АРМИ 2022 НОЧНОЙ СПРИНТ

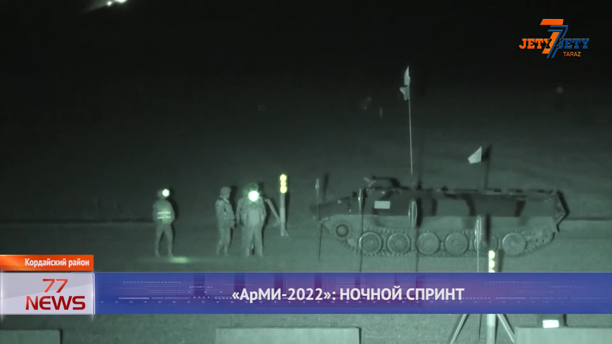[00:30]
В тот же день, точнее в ночь, первые минометные расчеты вышли на старт ночного спринта.